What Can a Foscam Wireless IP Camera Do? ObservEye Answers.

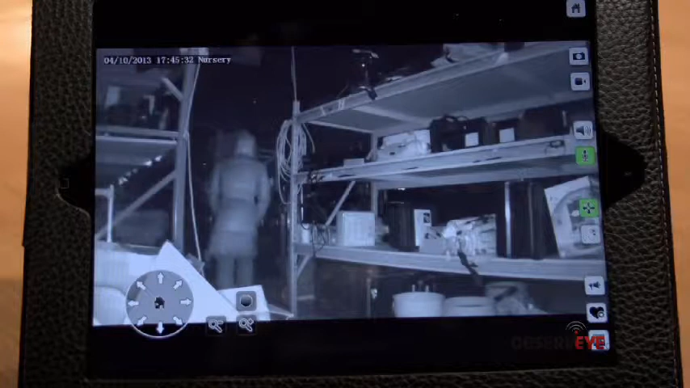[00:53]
intruder even when you're out of town and there are times when you want more than just a picture
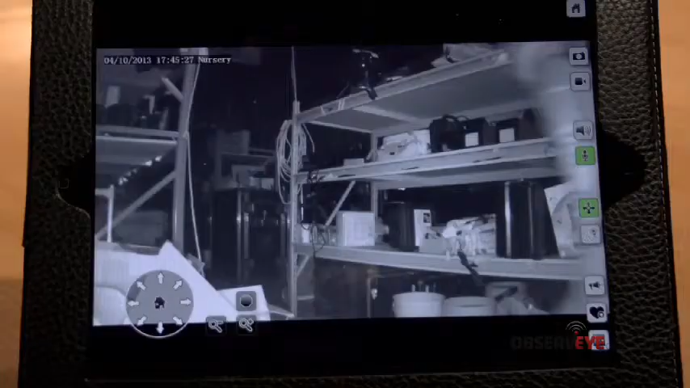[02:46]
vision on your mobile device there are also several third-party apps that support boss cam cameras on both Apple Store and Google